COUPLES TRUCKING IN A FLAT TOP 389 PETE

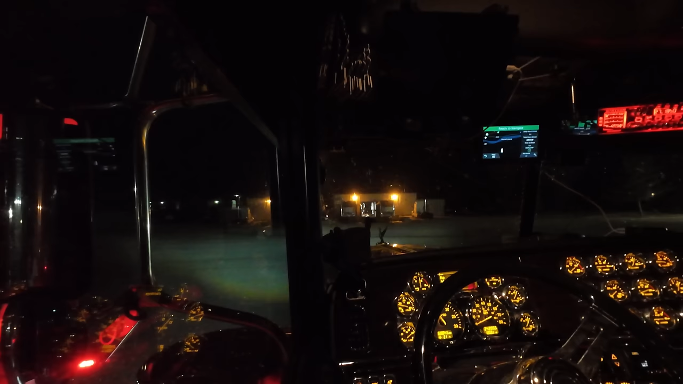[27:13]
This is with my microphone. 4K, 60 frames a second with horizon balancing on the windshield or window. I've had the truck running for a while now. That was the coldest pre-trip I've ever done. And
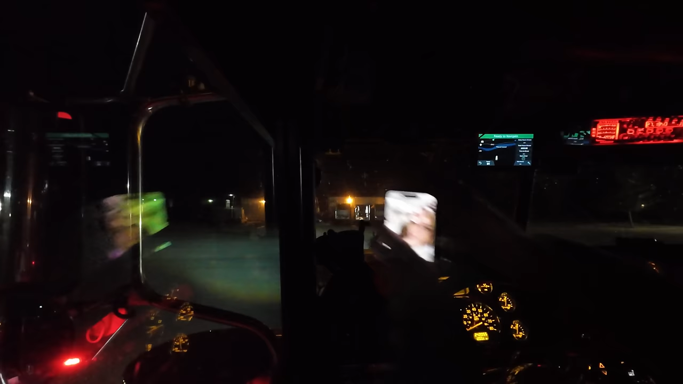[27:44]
I'm not real sure. I can't get the truck to 150 degrees. I've been trying. It ain't happening. Yeah, get over to the quick trip.
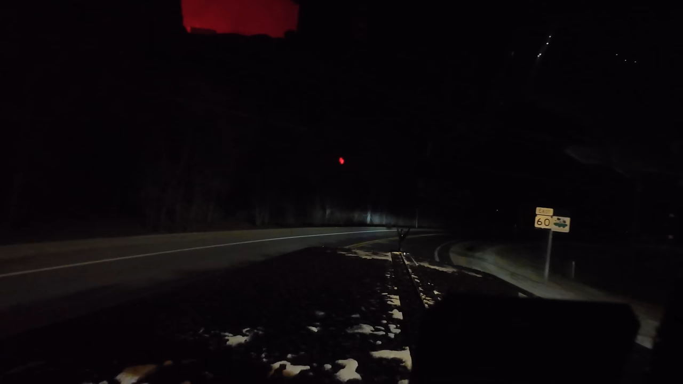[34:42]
I have it clipped on the front of my shirt. I have 2 jackets on because it's cold as hell. But let's listen at it. You know what? Let's try this. I just figured out you can start and stop recording.